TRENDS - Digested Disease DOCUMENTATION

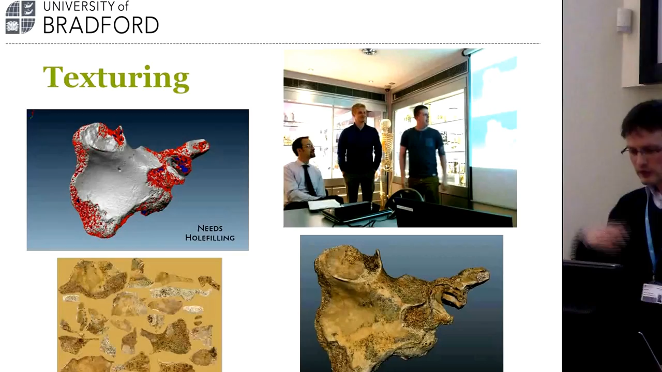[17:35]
So upscale to, of course, digitized diseases, and the color texture information was seen as all important.